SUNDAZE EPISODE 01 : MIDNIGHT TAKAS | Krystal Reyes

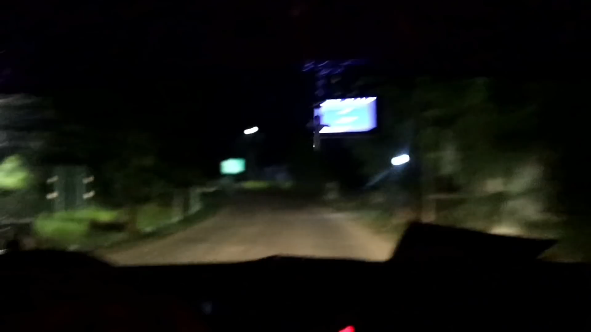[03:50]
NLEX lang. Oh, sige, NLEX. Doon na tayo umikot. May gas ka, diba? Ano ba dito? Ano nandito? Yung shell? Oo. Shell na, yung shell na pinupunta natin kay ni Rogers. Pero that's my driving
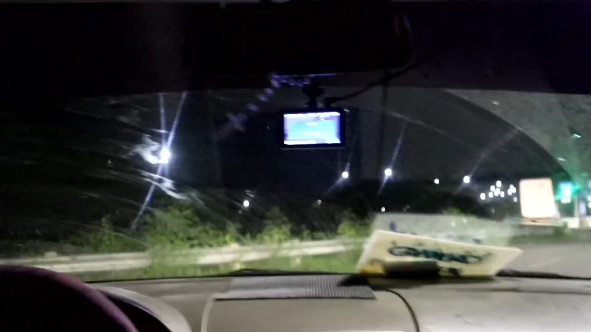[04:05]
time. So guys, wala kami. Iikot lang dapat kami kasi mukhang delikado. Eh, mukhang papasok kami ng NLEX na. Ano tayo? May RFID ba ito? Try natin. Try natin. Hindi tayo sure. Ano ba naman yung 3,000 na multa?
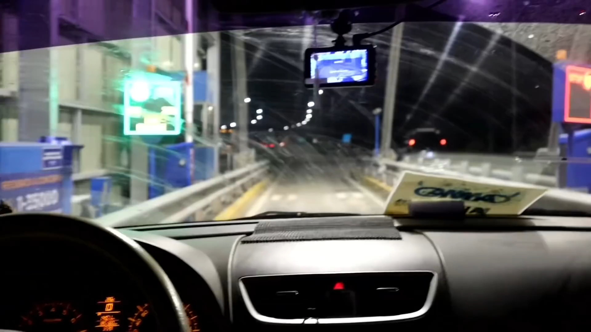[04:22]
Uy! 250 to yung laman! Mayaman! Nice. Pero walang pambayad sa pagkain. Iikot lang talaga kami. Kaya lang. Saan ka naman nakakita na magbabaling sa NLEX? Sa NLEX na kami pumaas. Para malaki ikutan pa. Oh. Kasi may tamaan tayo. Makabuelo ka ng malaki.